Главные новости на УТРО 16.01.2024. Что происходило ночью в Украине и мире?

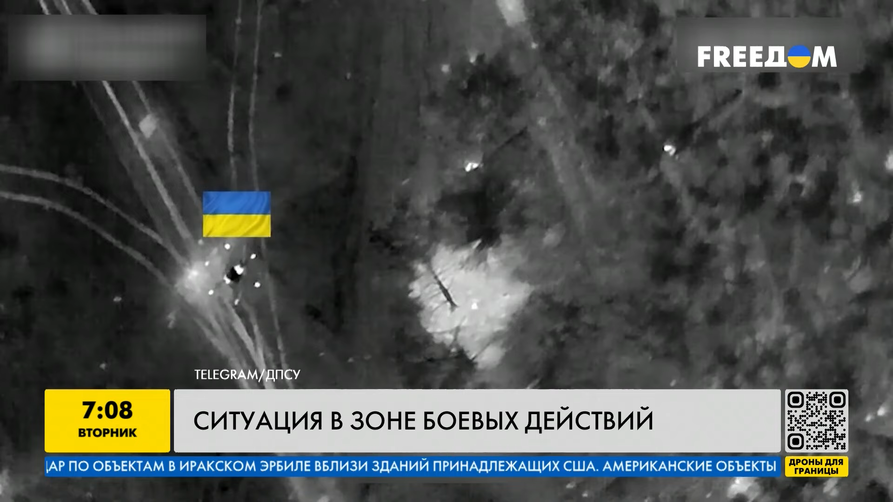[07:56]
Силы обороны Украины продолжают уничтожать технику российских оккупантов также и с помощью беспилотников.